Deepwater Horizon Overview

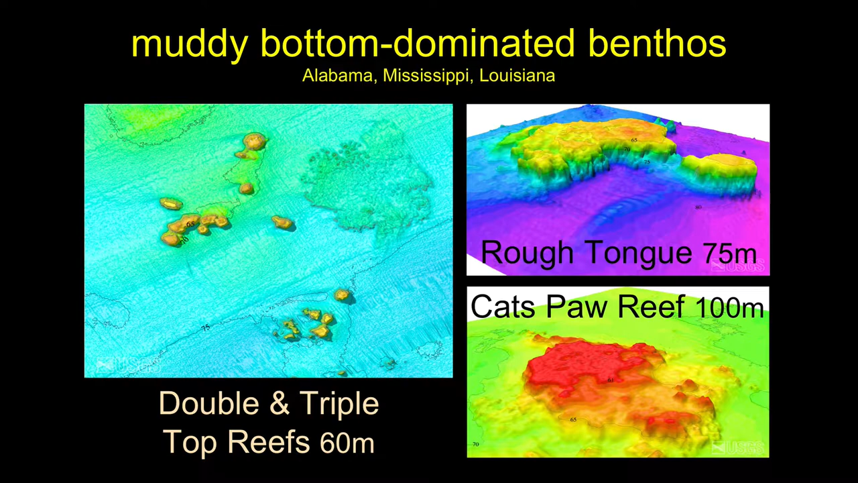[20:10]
The reefs tend to be really muddy, and what we would call a reef, well, yeah, they have very shallow relief reefs.